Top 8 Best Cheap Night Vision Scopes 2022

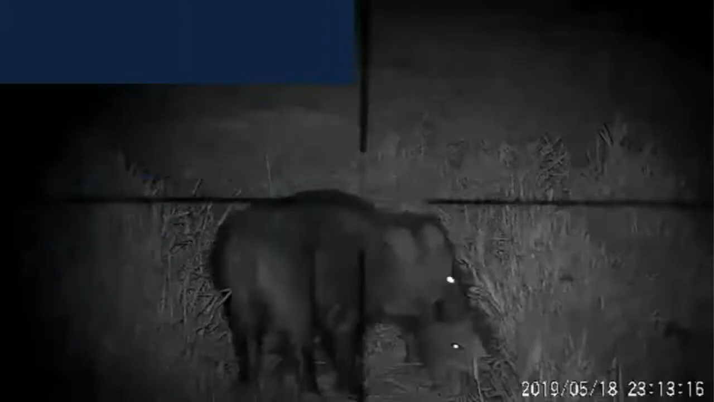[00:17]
Wifi function, you can use your phone, PC,
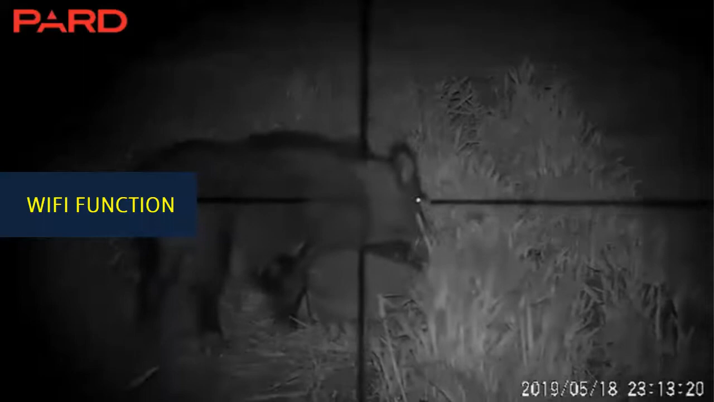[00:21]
tablet as a viewfinder, as long as you connect our night vision with Wifi. It's really convenient for you to watch on your phone simultaneously.
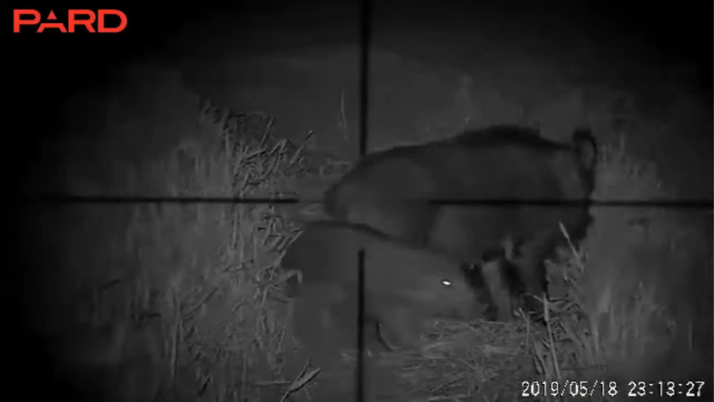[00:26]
HD Day Night Mode. Our HD Digital Night Vision gives you clear eye experience regardless air condition in day or night.
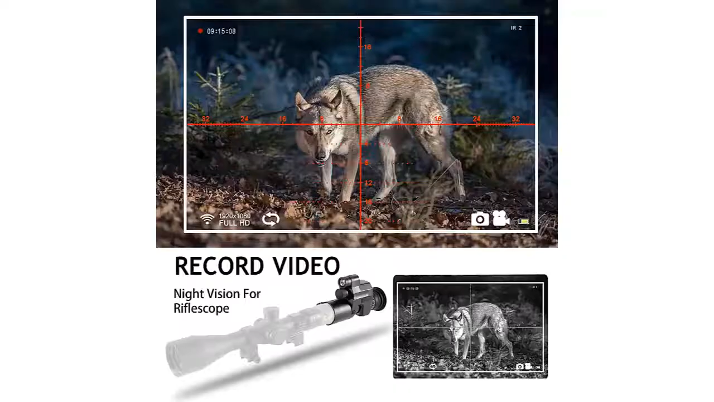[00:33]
You can get clear photos even in darkness. HD Camera and Camcorder Function.
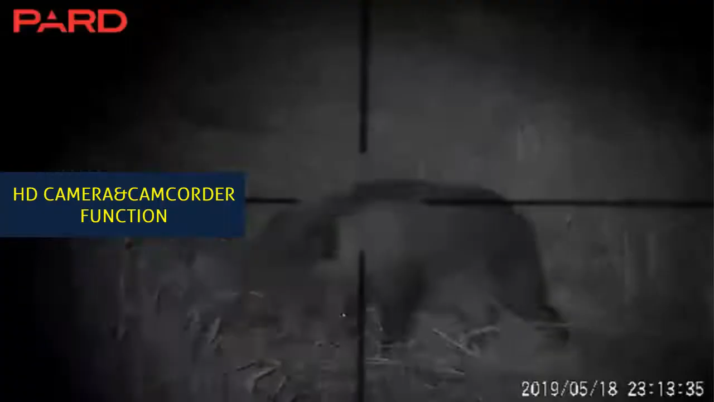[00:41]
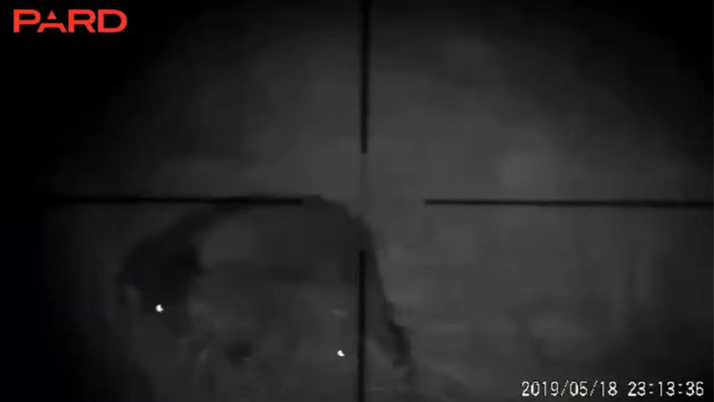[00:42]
1080 Pixel HD Resolution allow you to get the best quality image day or night. And with South Dakota you can record your experience without any additional USB cables. IR Positioning.
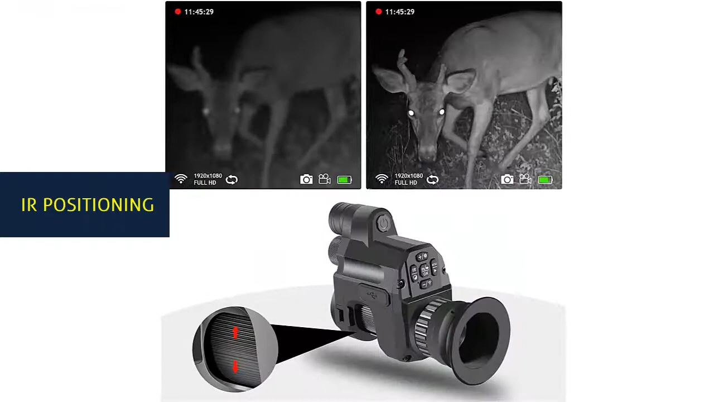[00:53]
With IR Positioning you can find target quickly in darkness within 200 meters distance.
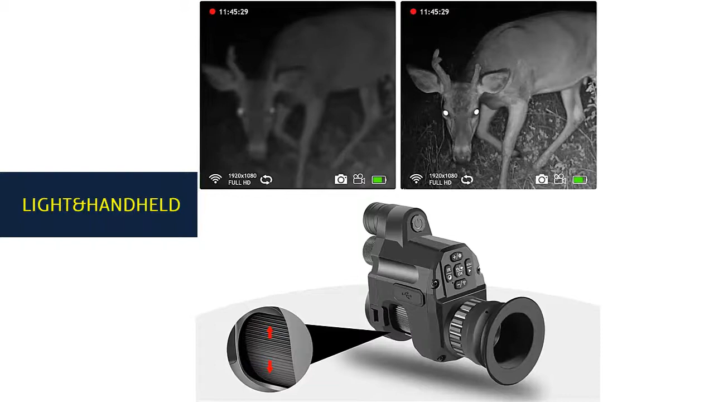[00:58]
Light in handheld, only 0.62 pounds which is really portable and convenient for carrying.